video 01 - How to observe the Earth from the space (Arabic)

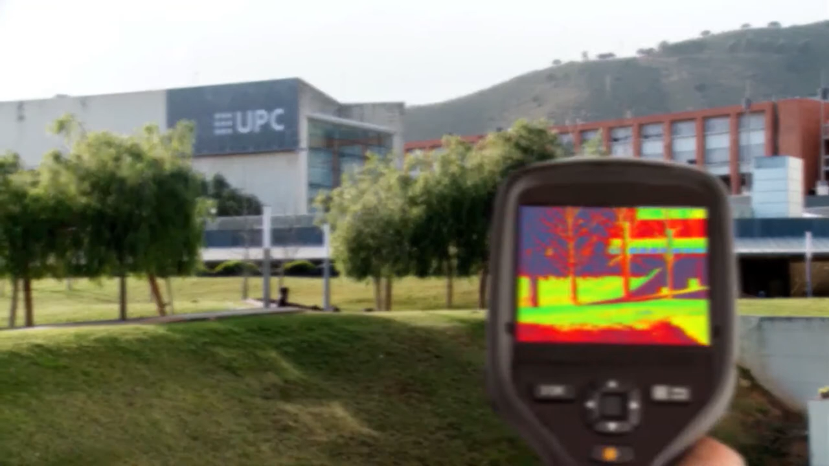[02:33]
حرارة الأجسام خصيصا لرؤية الأشعة تحت الحمراء الصادرة عن الأجسام حتى في الظلام